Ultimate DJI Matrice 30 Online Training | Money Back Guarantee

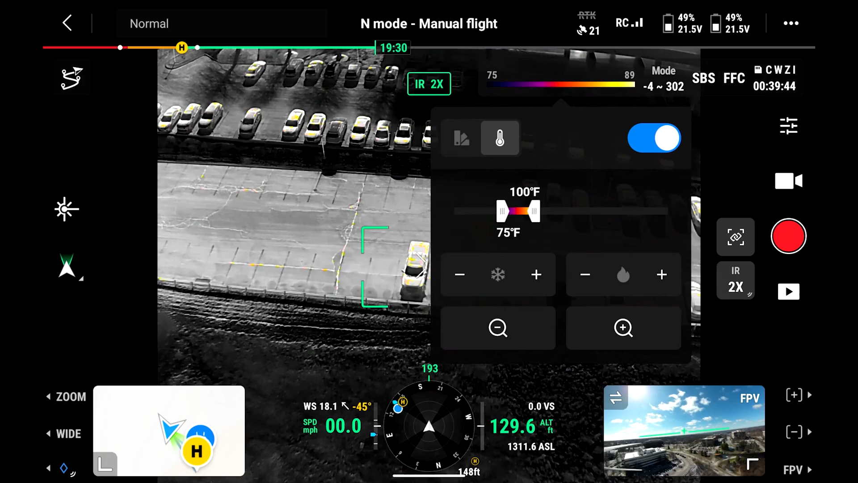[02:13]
We go over everything on the DJI Pilot 2 app, which is a very comprehensive flight app that we have to be able to use and know it like the back of our hand.
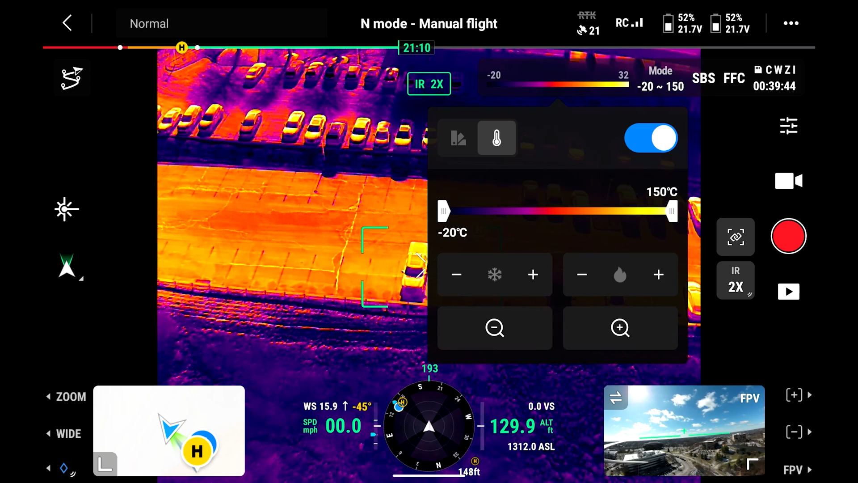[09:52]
On screen: scale bottom -20°C
Now when I go ahead and go down to 48 degrees Fahrenheit, it's adding more color. It's adding more of that palette in that range.
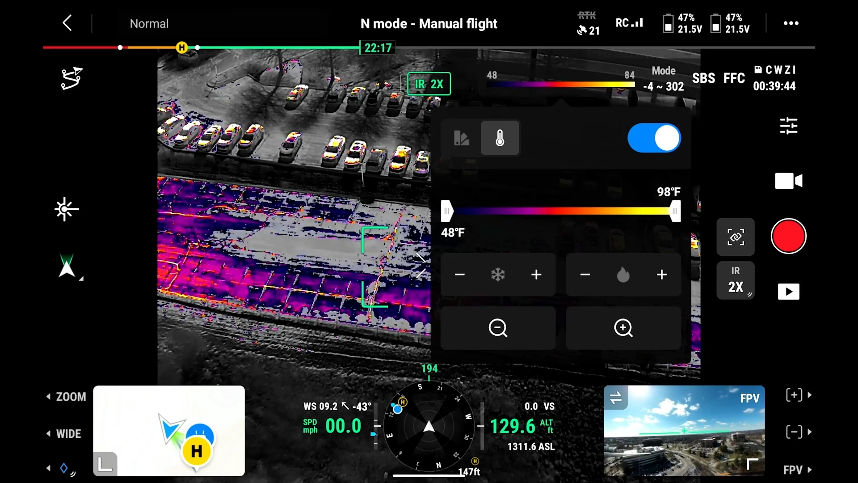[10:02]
On screen: scale bottom 48°F
That right there is everything from 48 degrees to 98 degrees Fahrenheit.
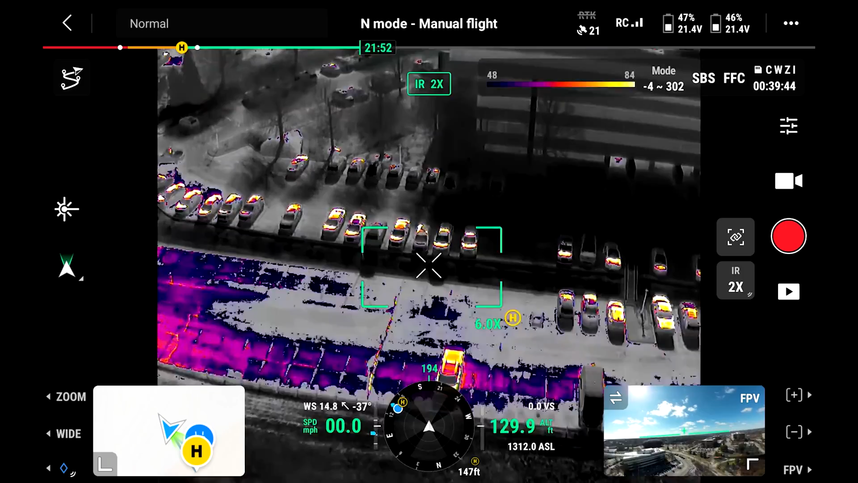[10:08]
That is showing me what's in that range.